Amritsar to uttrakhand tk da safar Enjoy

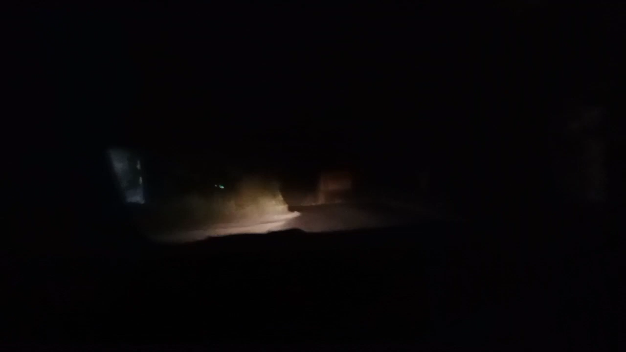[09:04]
जे जंगल का रस्ता है बाई सुनसान जहां हमें स्टैंप पहुंचे हैं सुनसान रस्ता है जहें आप देख सकते हो अभी
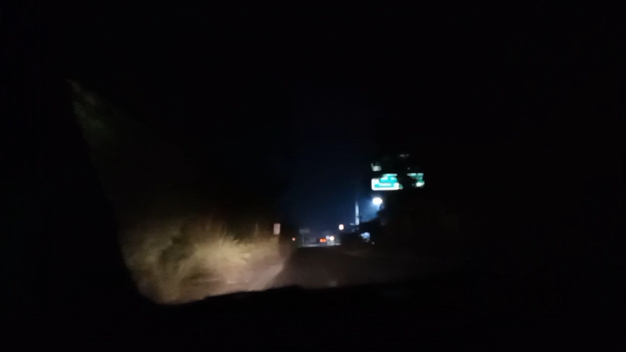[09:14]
जे शेहर आया है कंसा लोड़की हरिद्वार है देखिए रस्ता बहुत सुनसान है खूंखार है यह हाई वे आगया जी है ना लाची आज दोबार एंट्री कर चुके हैं ते टैम रात दे तो वाज़े के तुरे चार्मेंट हो चुके हैं
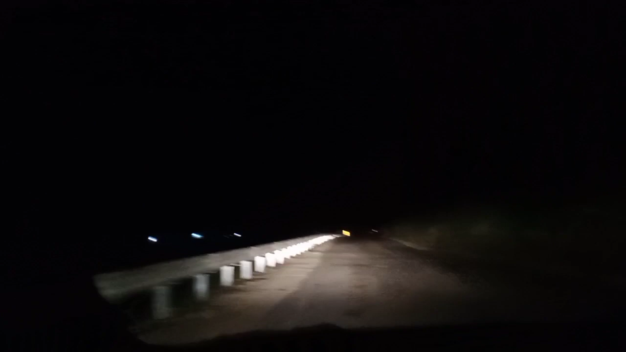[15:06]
इदर साइड ते मिरसन अंद्र आई द्रयाला दाना पाणी है गादर आई है रात